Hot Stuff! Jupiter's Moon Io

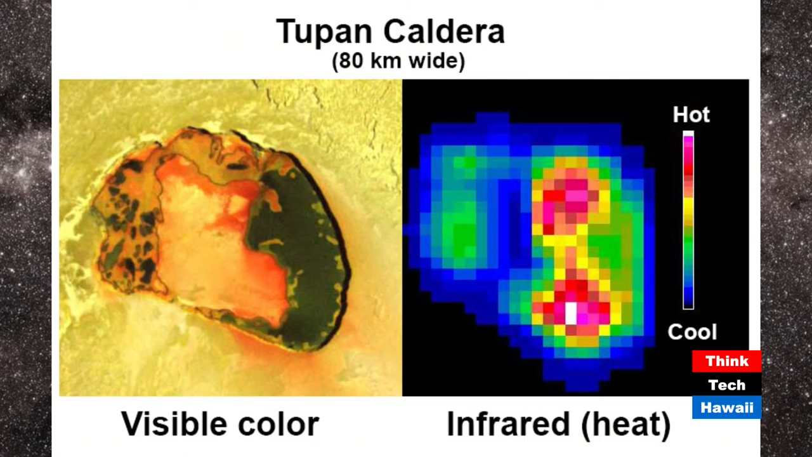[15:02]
So we can tell that this landform is like an active overturning lava lake, just as the lava lake in Halemaumau crater today, for example, is continuously active. Mm. Here we're seeing hot lava in what appears to be a solid surface, and it's the dark stuff which is really hot. Mm. The next slide will show us that